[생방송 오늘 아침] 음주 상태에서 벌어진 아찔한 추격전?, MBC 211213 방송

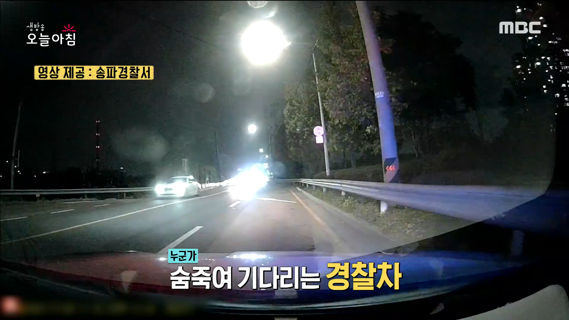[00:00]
숨죽여 누군가를 기다리고 있는 경찰차. 그런데 경찰과 마주치자 급하게 방향을 트는 차량.